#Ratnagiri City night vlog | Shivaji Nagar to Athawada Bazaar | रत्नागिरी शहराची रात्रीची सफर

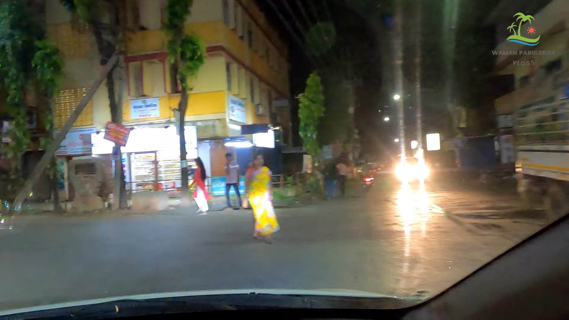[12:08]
जाहिरात नाही करणार, पण बरीच इथे तुम्ही जर आलात या भागामध्ये, तर चांगली रेस्टॉरंट, कोकणी पद्धतीचं जेवण देणारी रेस्टॉरंट आहेत.